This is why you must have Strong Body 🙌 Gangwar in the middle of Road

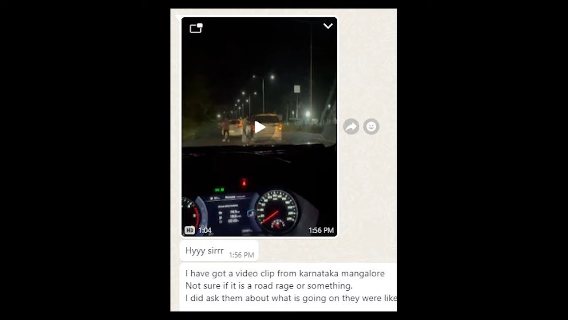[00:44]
रिसेंटली करनाटका से एक भाई ने ये वीडियो शेयर किया था जो इन्होंने मैंगलोर में किसी जगाँ पर रिकॉर्ड किया है
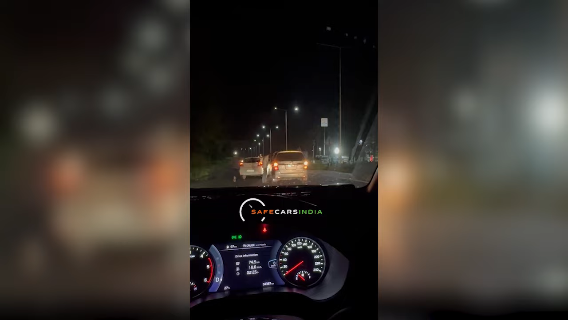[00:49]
वीडियो में आप देख सकते हैं बीट सड़क पर एक बलीनो और इनोवा खड़ी हुई है और बलीनो के पैसेंजर्स इनोवा के लोगों से कुछ बातचीत कर रहे हैं
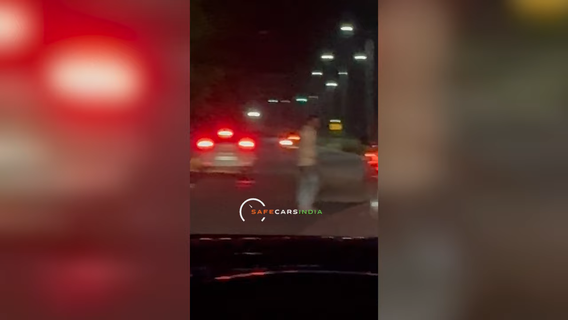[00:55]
अलकि ये नॉर्मल बातचीत नहीं लग रहा अज़ा लग रहा ये भाई लोग
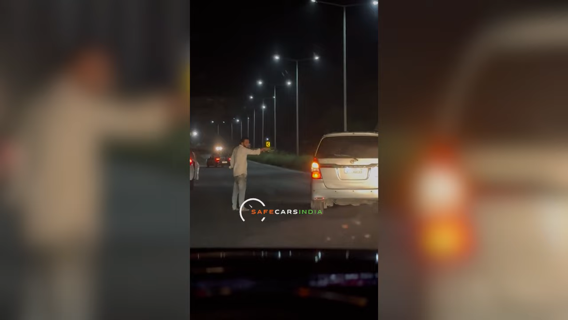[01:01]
कुछ ज़्यादा ही घुस्से में है अब इसका रीजन क्या थे वो तो नहीं पता लेकिन फिर भी वीडियो में आप देख सकते हैं धीरे धीरे चीज़ें बढ़ती जा रही है बात चीत करते करते बलीनो के और भी लोग गाड़ी से बाहर उतर आए हैं और इनोवा को साइड में लगाने के
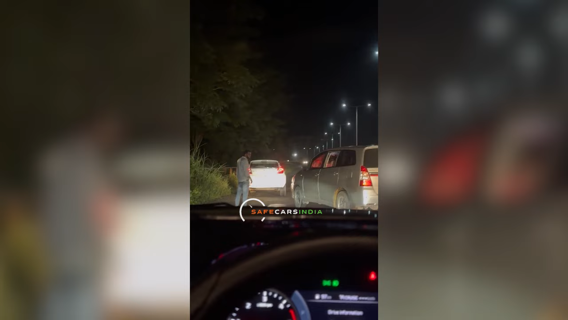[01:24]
उतरते हैं और एक्दम यहां पर लड़ाई जगड़ा होने लगता है म1 यहां थक्दम अनबर ब्रोड
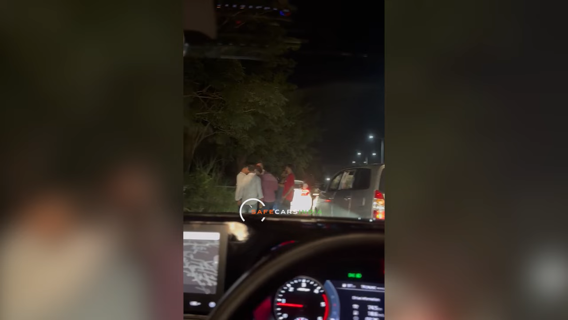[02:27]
कर रहा है इस वज़े से वीडियो यहीं पर खत्म हो जाता है अलाकि कार के ड्राइवर जब इन लोगों से पूछते हैं तो इन्हों ने बोला कि हमारा आपस का मैटर है आप जाएए